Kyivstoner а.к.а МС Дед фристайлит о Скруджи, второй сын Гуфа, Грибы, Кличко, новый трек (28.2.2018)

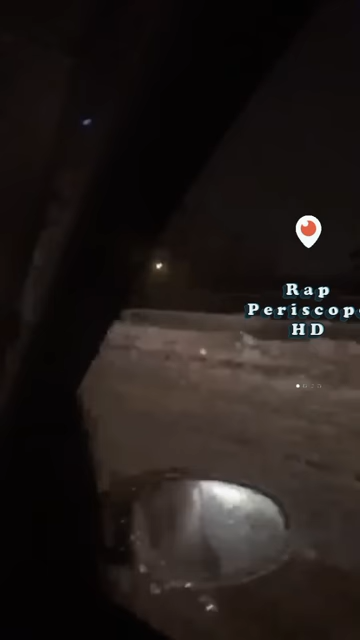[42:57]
А ось Дніпро справа, блядь. Дніпро, ми зараз через міст метро будемо проїжджати з пацанами, блядь. Я тобі кажу, блядь. Як каже мій кум, єбала жаба гадюку, блядь. Та! Піздець, нахуй. Отвічаю, блядь.
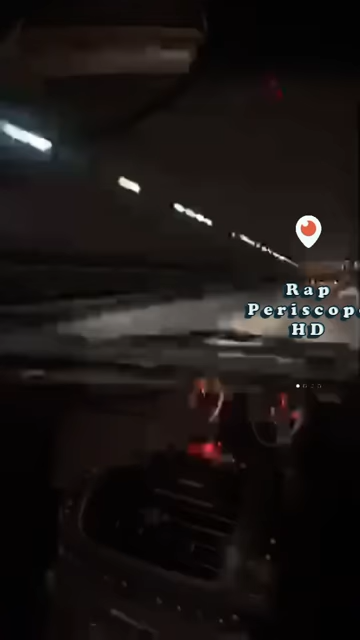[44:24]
Це, нахуй, міст метро, блядь. Я кожен день на роботу єбошу, блядь, цією трасою. 5, блядь, остановок на метро і все, блядь. Зупинки проходять дуже швидко.